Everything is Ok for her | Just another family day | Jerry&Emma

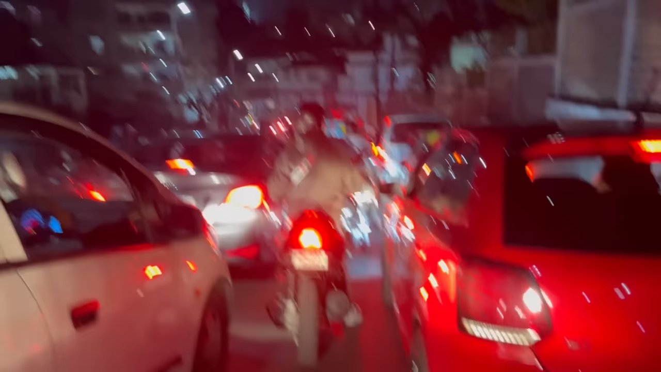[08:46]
Traffic jam. The movie is done. We are heading home, but the traffic is terrible.
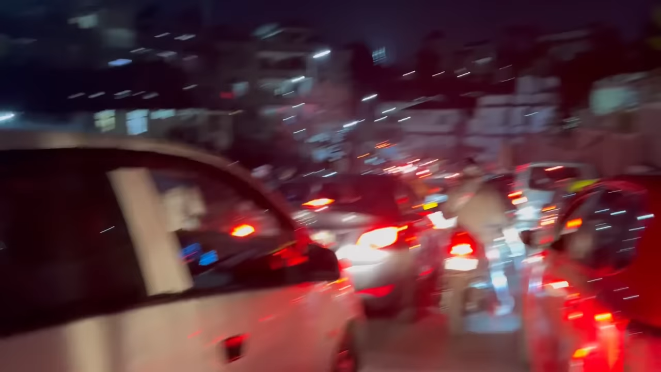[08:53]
See, okay, slowly moving. Stay here. Say, will it be gorge? Will it happen? Oh,